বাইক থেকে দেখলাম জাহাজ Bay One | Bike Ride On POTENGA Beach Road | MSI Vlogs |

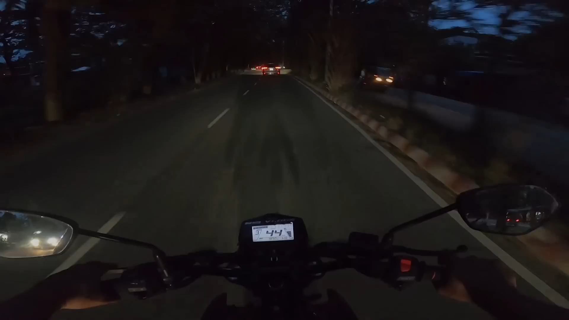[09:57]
ওরে ভাই, বিশাল বড় একটা, এটা কি জানো, সেগুন, বার্মিস সেগুন সম্ভবত, সেগুন নাকি, হ্যাঁ সেগুনই তো, বার্মিস সেগুন।